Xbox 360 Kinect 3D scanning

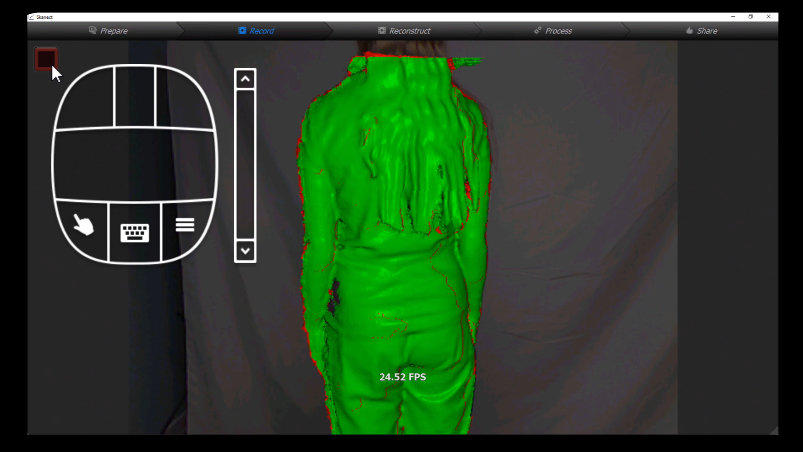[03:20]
The green is what it is seeing and the red is what it isn't seeing. It's also a great idea to find a pose that a person can hold steady for a long period of time.
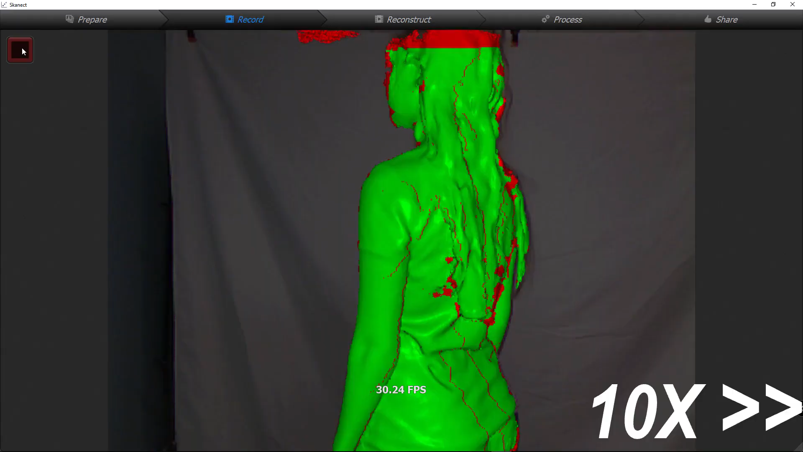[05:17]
So here's the scan in progress
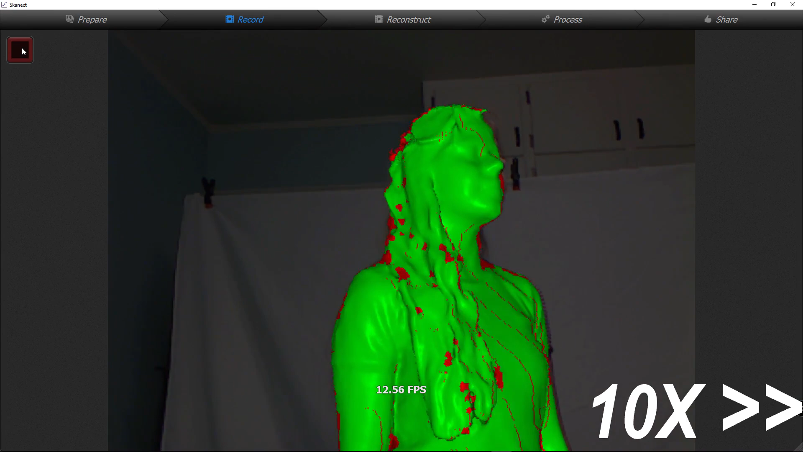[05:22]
and depending on your PC hardware the FPS will go up or down. It does seem to hold
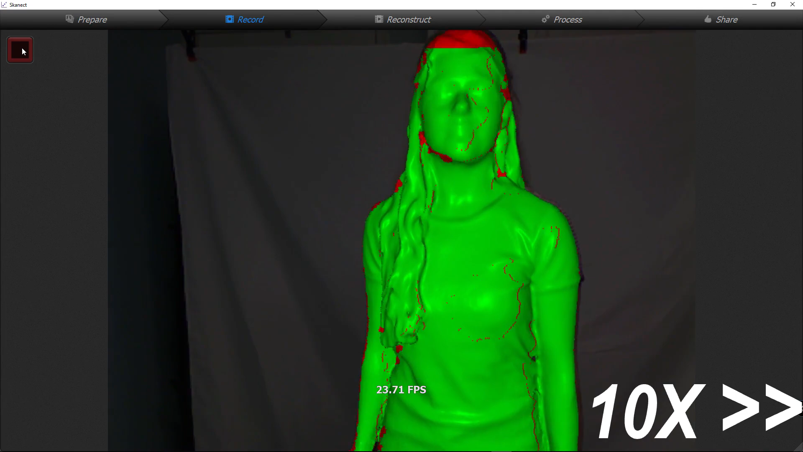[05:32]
solid at 30 no matter how good the hardware is but it will definitely drop down lower depending on what performance you're using.
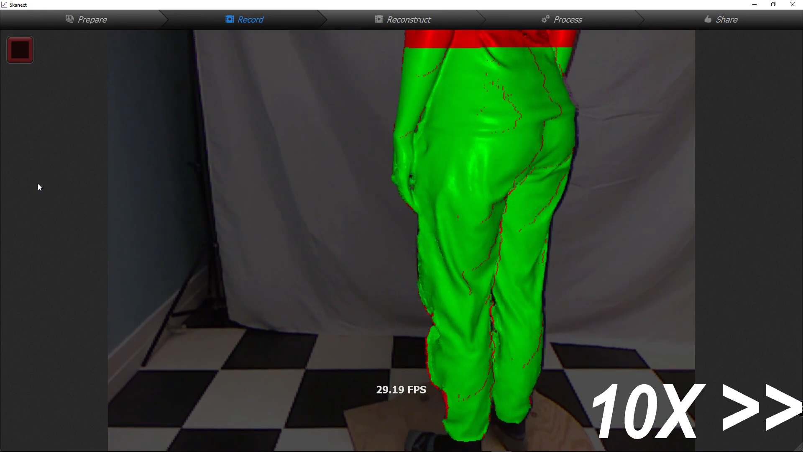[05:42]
Now in this case I didn't have the bounding box quite far enough down and so I missed the bottom of the feet but because the rest of the scan turned out so good and the feet are really easy to replace
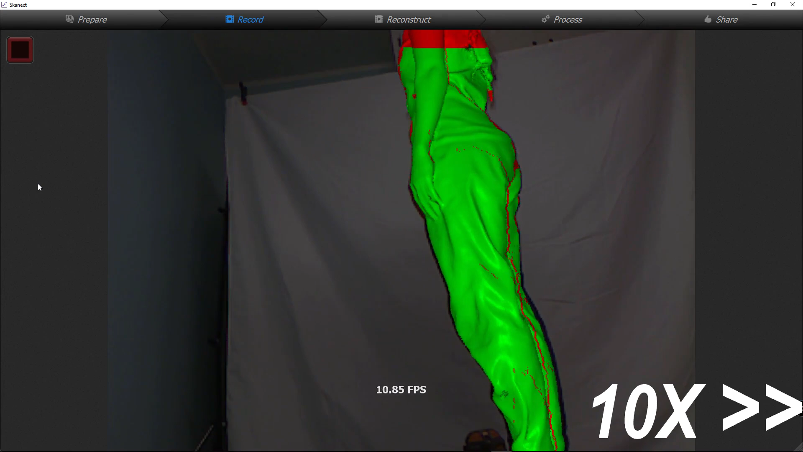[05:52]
afterwards that wasn't a huge deal but depending on what your outcome is you might want to then start over when you notice that you're missing either the top or the bottom or an arm
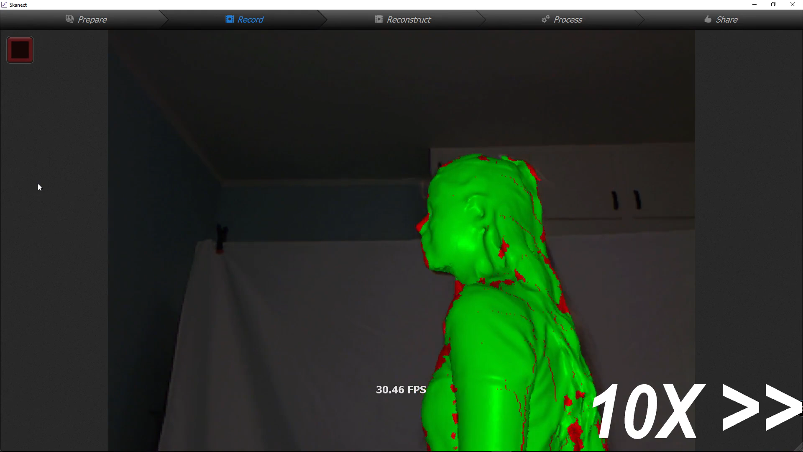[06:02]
or whatever is missing and make sure you start your scan with the person in the center of the bounding box
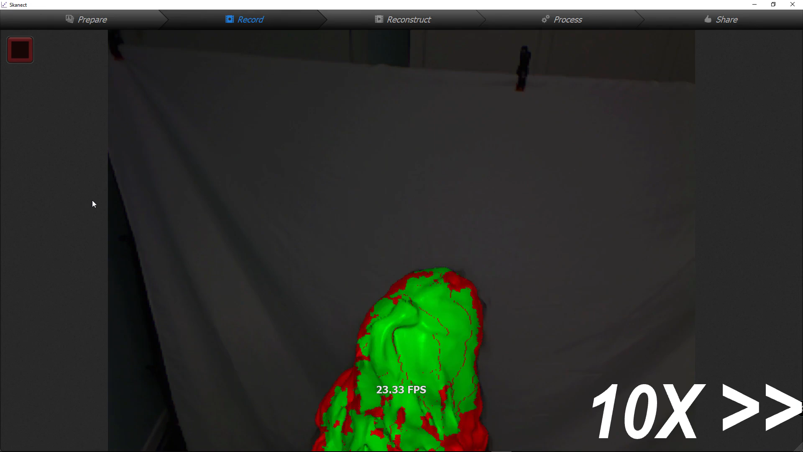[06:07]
and not off to a side or something. Now processing takes a long time.
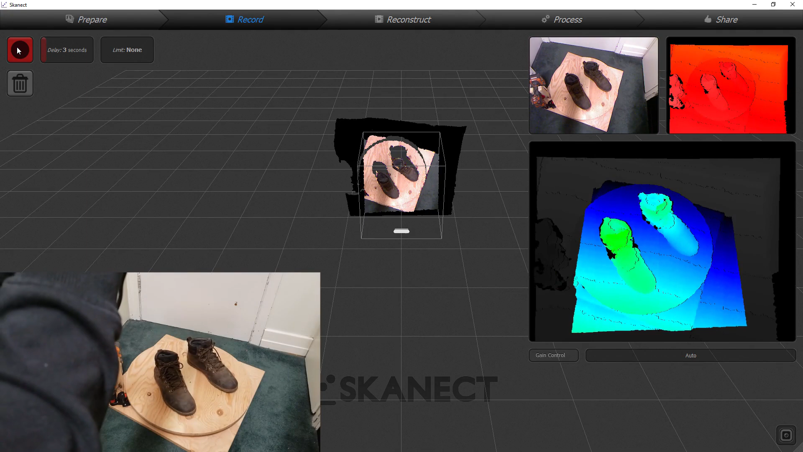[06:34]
red is too close, blue is getting kind of far and once you're in the right spot
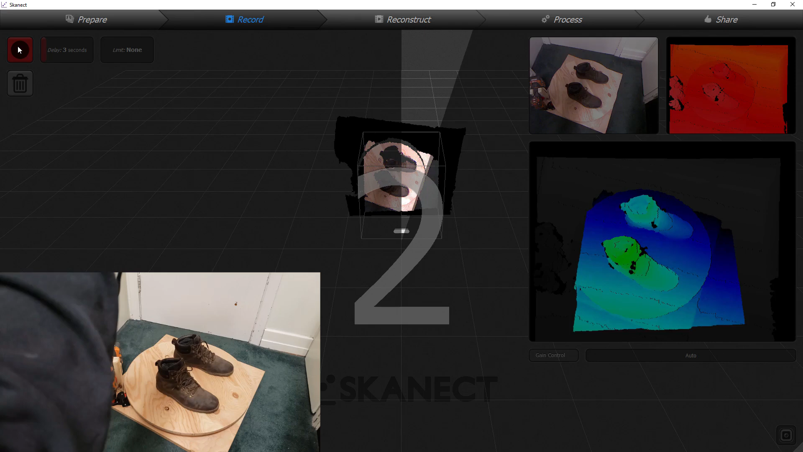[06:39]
you just start your scan and you will also notice that I put socks into the
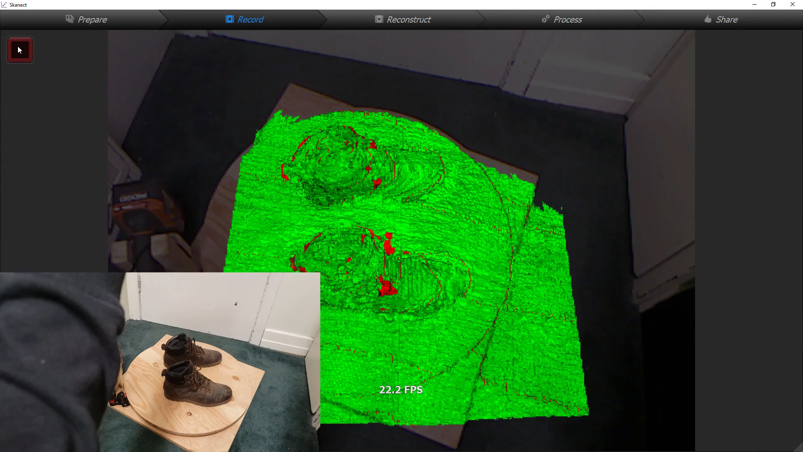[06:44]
shoes to try and make there be as little holes as possible because obviously a hollow shoe it can't see inside of it.
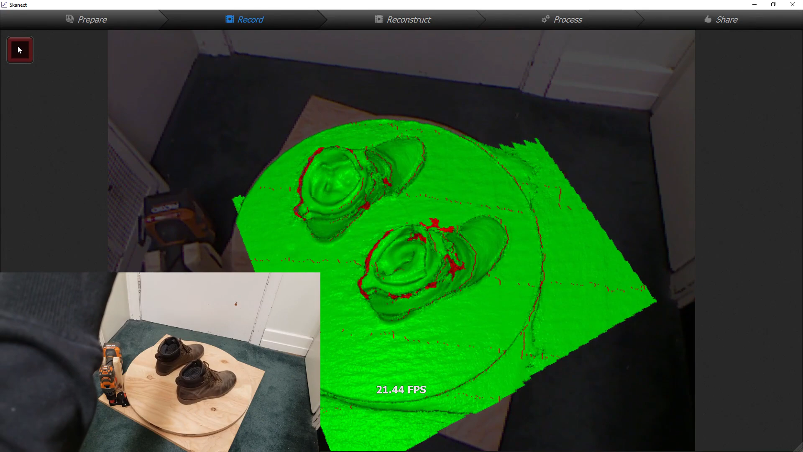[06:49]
So I did that and then
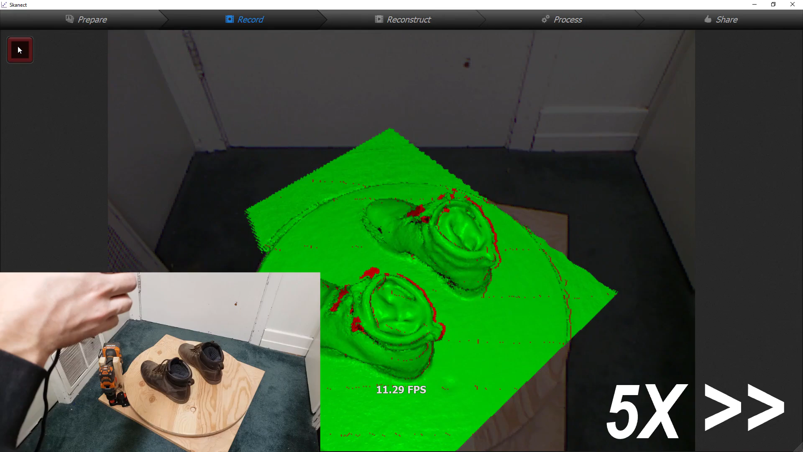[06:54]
I'm just very slowly moving down trying to get all the sides and I got the top first and then just moving around.
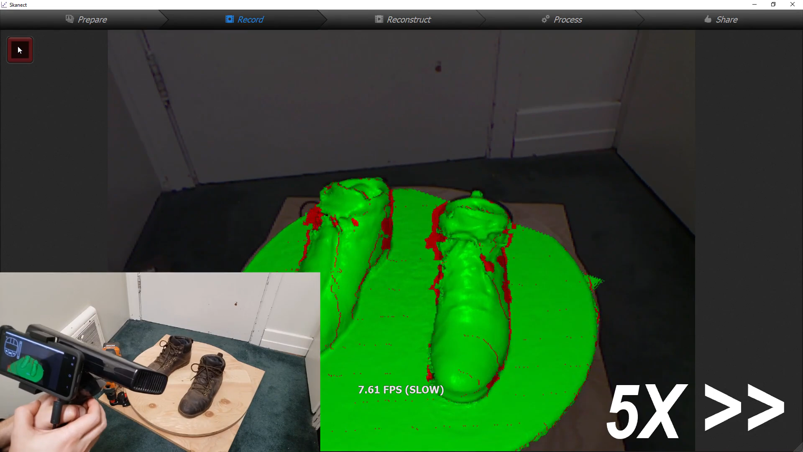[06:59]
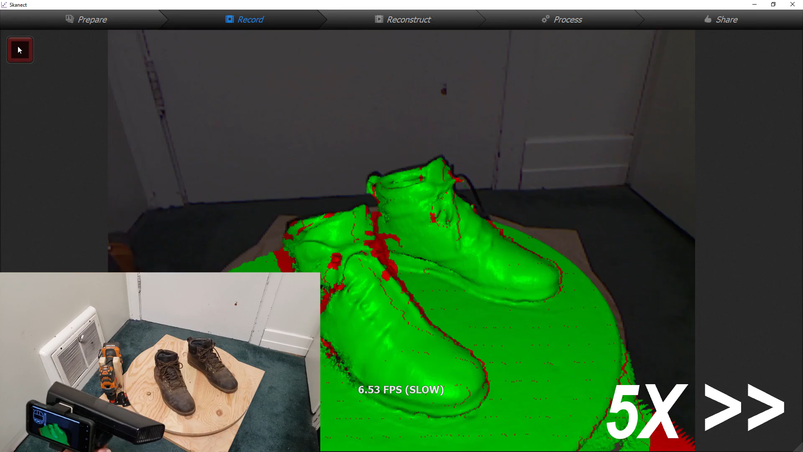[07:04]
Doesn't really matter how you go about it just as long as you keep a very slow steady motion and try to get
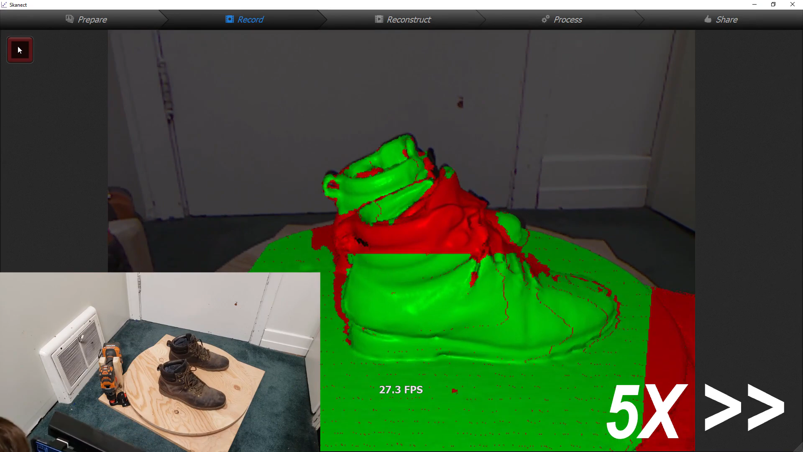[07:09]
all of the edges and the green
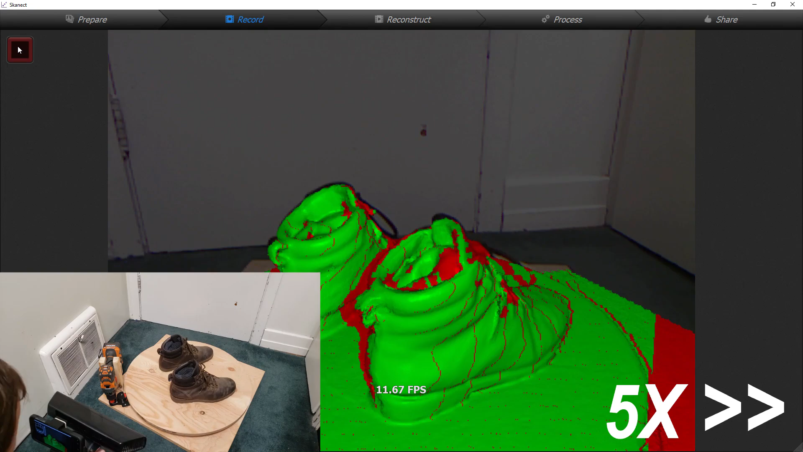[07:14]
is yeah just what it is seeing and what it understands and the red is what it is confused
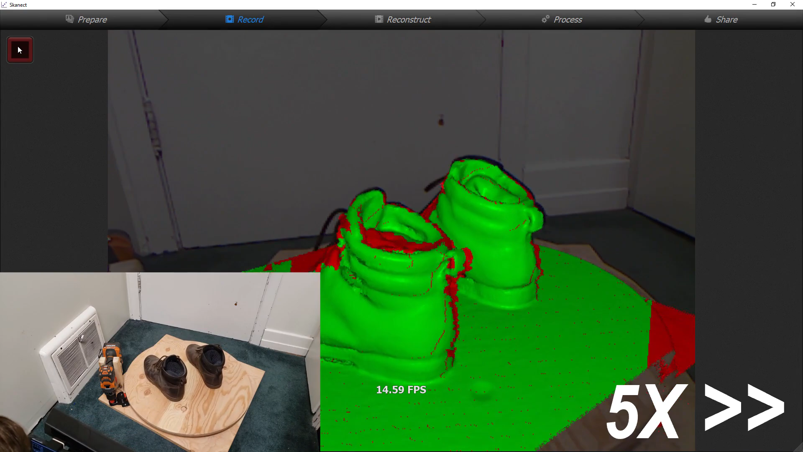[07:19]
about or not really comprehending and if you do see up in the top sides there's a little bit
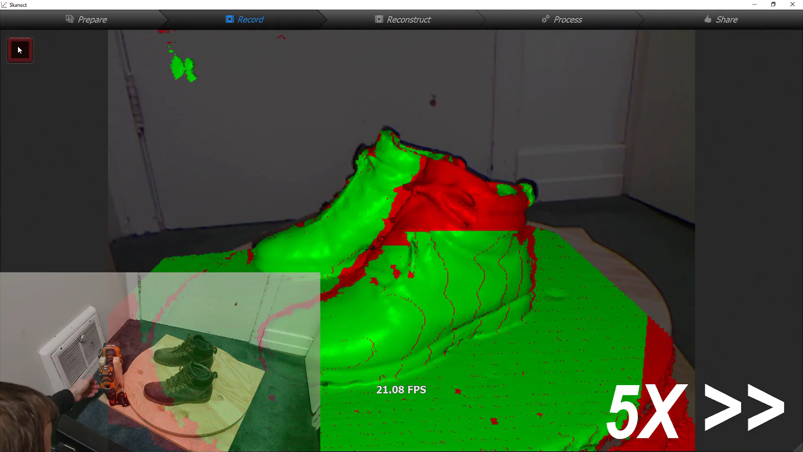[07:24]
of extra things that are floating around as long as they're not right in your way
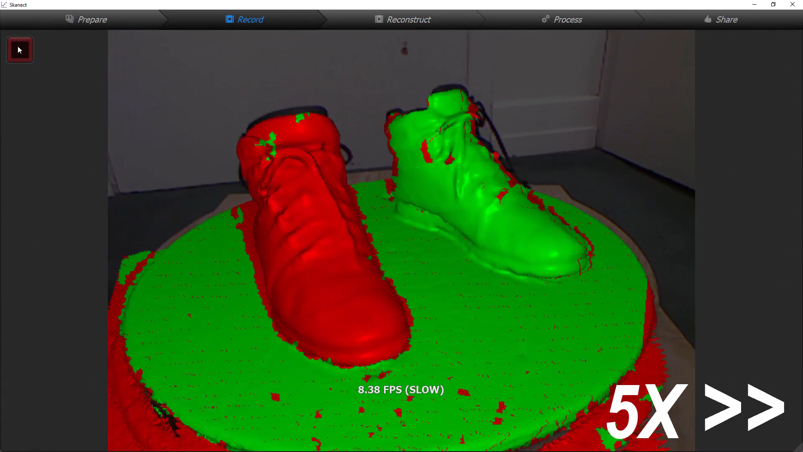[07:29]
that is totally fine because you can get them removed later just processing it now.